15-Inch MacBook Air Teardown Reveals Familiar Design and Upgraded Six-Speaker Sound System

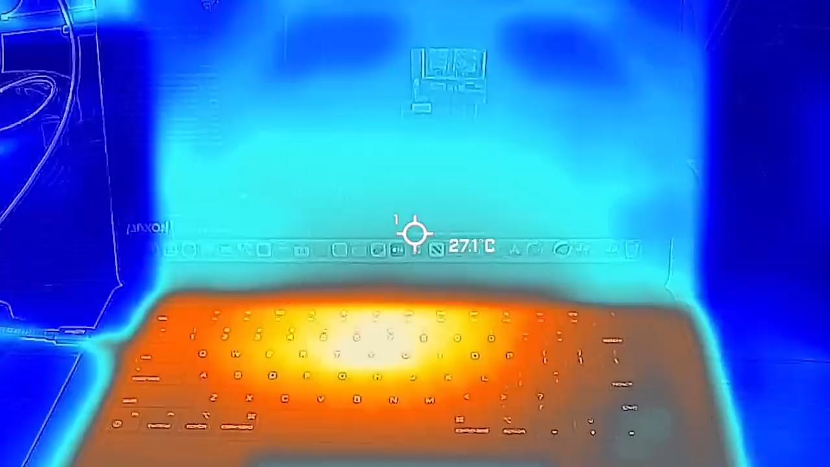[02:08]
On screen: spot 27.1°C
Time will tell if it can take the heat. But for now, we can confirm that this notebook brings beach day heat straight to your lap.